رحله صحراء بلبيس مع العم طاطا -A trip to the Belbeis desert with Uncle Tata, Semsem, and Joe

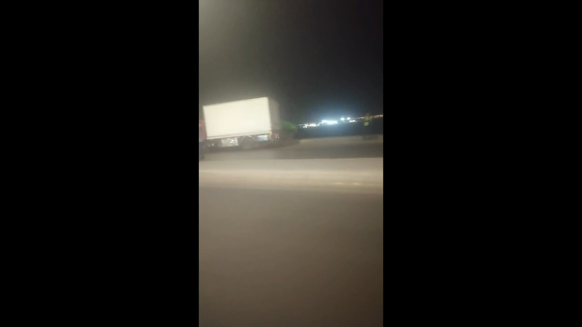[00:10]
ده في معاينه وبتاع اكيد. في عربيه خضراء اهي مقلوبه على جنب. ده اول خط 10 ده مش كده؟